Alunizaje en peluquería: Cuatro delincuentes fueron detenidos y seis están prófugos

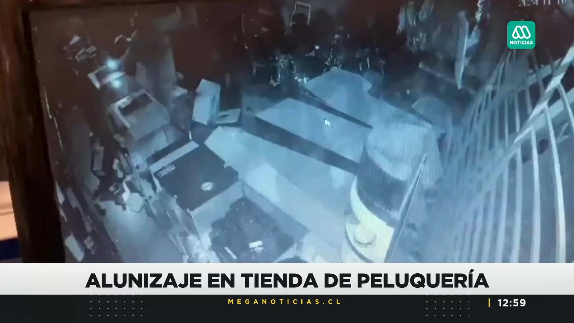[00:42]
dando hacia el frontis de este local y utilizan los propios vehículos para así destrozar por completo, vulnerar la seguridad de este local, esta barbería, y con los vehículos también terminan destrozando finalmente la mampara, también las rejas, para así poder hacer ingreso al mismo cerca de 10 delincuentes que terminan descendiendo de estos vehículos para así realizar este millonario robo en esta barbería y que además se trata de un delito que aparentemente estaría planificado. Esto porque una vez que se encontraban al interior de esta barbería,
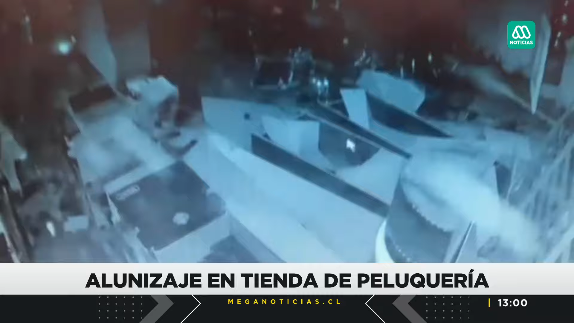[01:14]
terminan dirigiéndose inmediatamente hacia la bodega de este local, lo que levanta sospechas al menos según el dueño de que podría tratarse bien de un dato o que ya conocían con anterioridad este local. Finalmente terminan realizando este robo las distintas pertenencias, artículos de peluquería principalmente, que cargan además en los vehículos en un monto cercano a los 50,
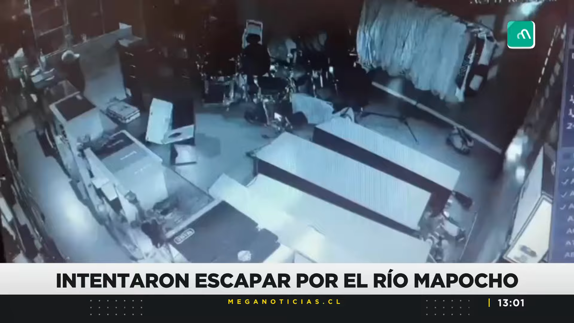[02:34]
Hay detalles que entregó carabineros quienes realizaron la detención una vez que pudo llegar hasta el lugar.
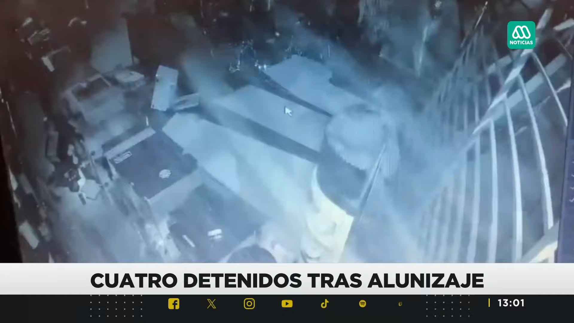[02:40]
Los invito a que pasemos a escuchar esas declaraciones. Tres vehículos llegan hasta el fronte de un local dedicado a la comercialización de venta de artículos de peluquería,